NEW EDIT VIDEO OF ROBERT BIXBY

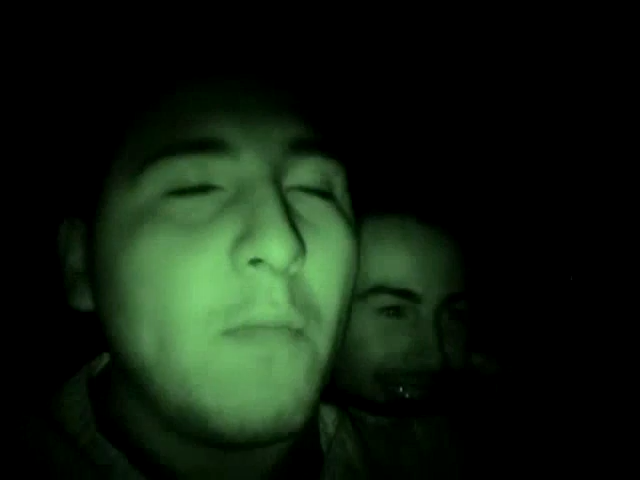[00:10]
Strange. Here's those fucking people going. There's Robert in the back. Myself, Aldo. The cutest one of all. My brother.
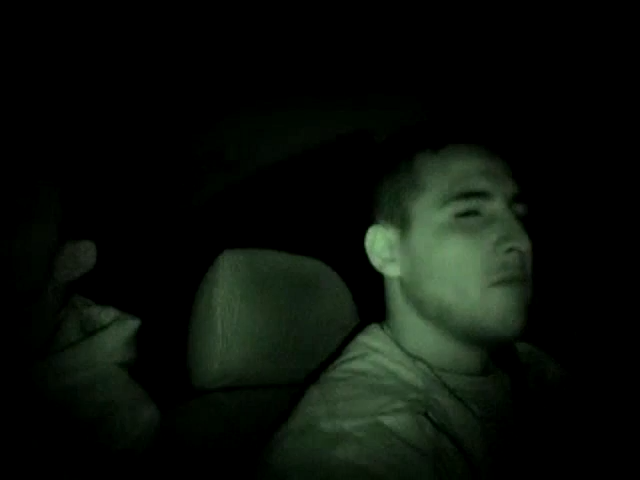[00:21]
Right now we're in the fucking 5 freeway, barely in the Disneyland, so it's probably taking about 5 hours. So then I'm out. Alright.